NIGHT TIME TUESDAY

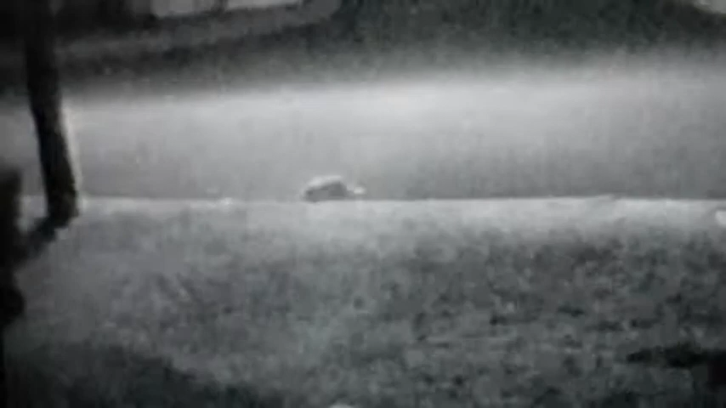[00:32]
uh-huh where are the critters nothing down there you find something nice and smelly i hope to see you again oh you're gonna go down the super highway no you're not gonna go down the super highway make up your mind
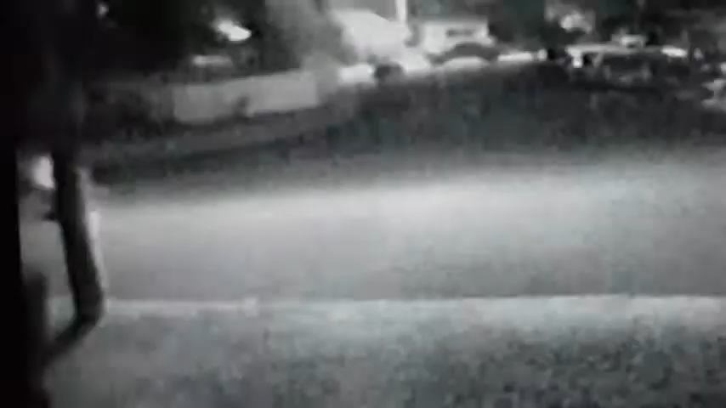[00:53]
i got myself two reflectors now everybody can see me oh no is that somebody following me was that a coyote running back there did i just see a coyote run through the bushes oh i hope the coyote don't like me oh i'm not tasty coyote i'm not oh i'd recognize that anywhere this is our good
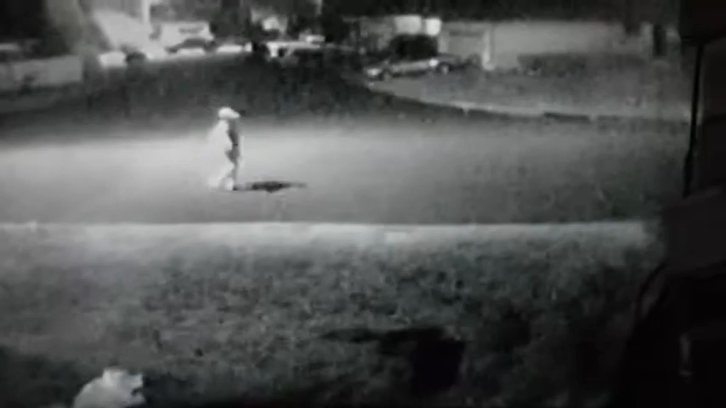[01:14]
old bike dragger what's wrong there's no bikes for you to drag tonight oh look at all these wonderful things i found sitting at the curb this bag has got all kinds of neat stuff in it and it's a ouija board i now have a ouija board you know the good part about finding all this stuff is you got some more new stuff the bad part is now you got to carry it around with you because you have no place to put it
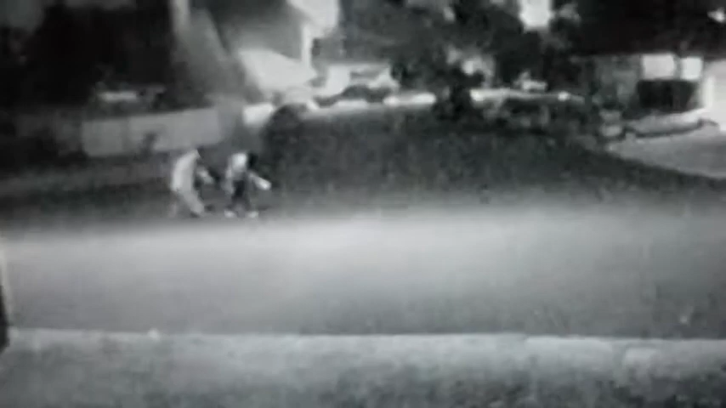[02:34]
the cops wouldn't keep chasing us out yeah i know there's a lot of nice porches we can sleep on and snoop through people's cars and all the oh who's that somebody following us you know the best thing to relocate is between 2 30 and 3 o'clock in the morning because all the real people are in bed and we can get around and do whatever we want and nobody notices because we're out